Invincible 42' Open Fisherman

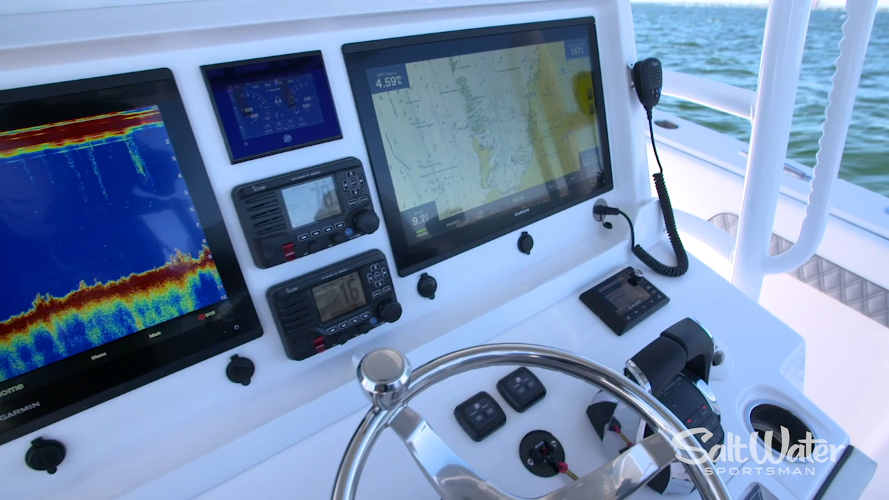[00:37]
The first thing you're going to notice is that Invincibles is built an extra wide helm. We have dual 22 inch screens here.
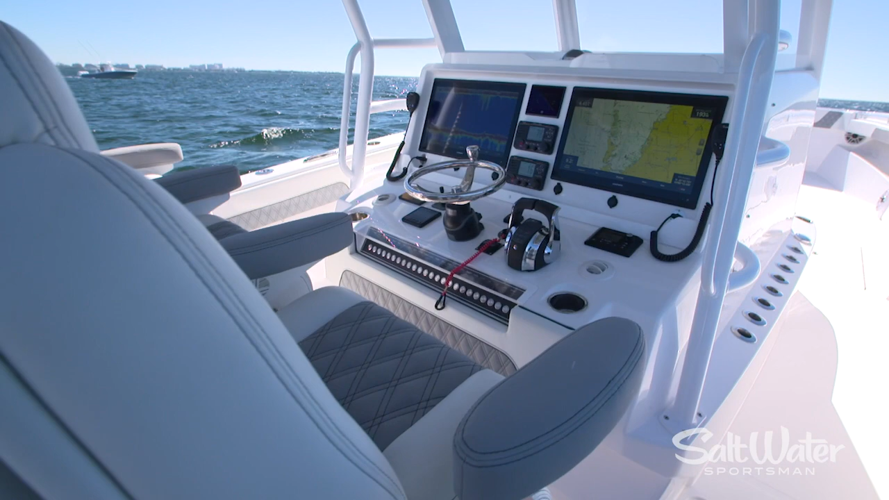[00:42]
We could probably fit 24s on board.
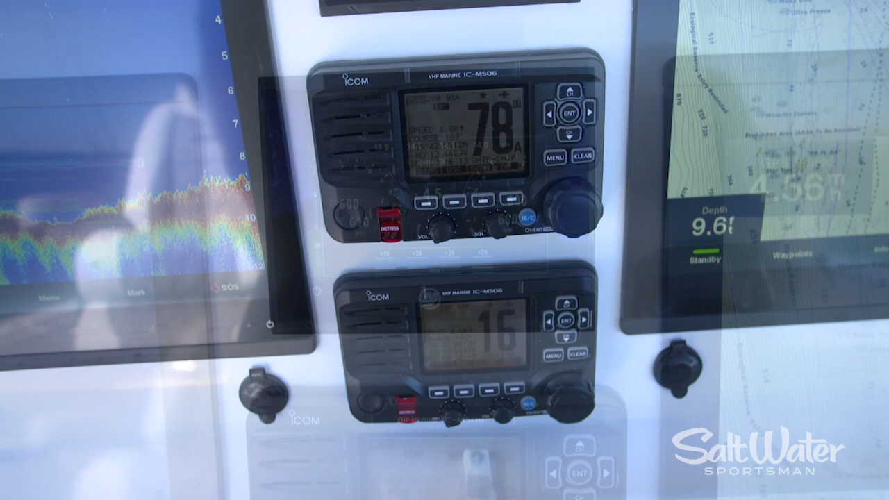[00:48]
Dual VHF radios, these are ICOMs, and a mercury vessel view gauge.
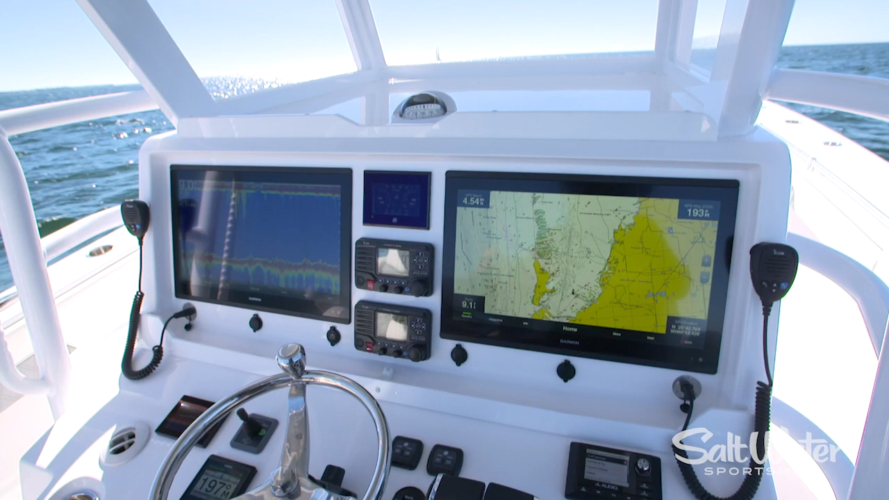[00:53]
Now these engines are integrated through the Garmin displays so you can read all your engine instrumentation through them.